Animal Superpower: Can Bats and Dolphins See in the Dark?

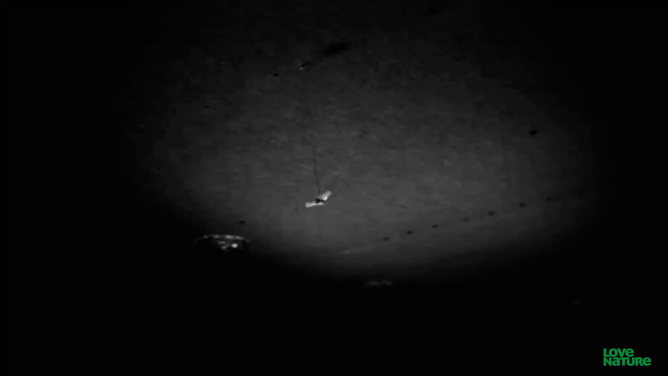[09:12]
As bats fly towards their prey, they chirp at an accelerating rate, faster and faster, until the echolocation calls reach mind-boggling levels, and the prey is caught.
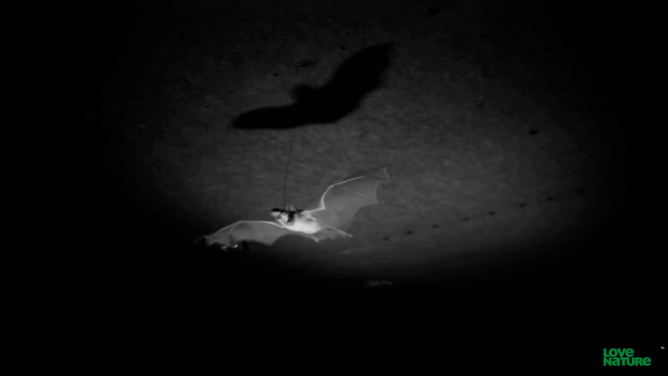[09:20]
160 to 190 chirps per second.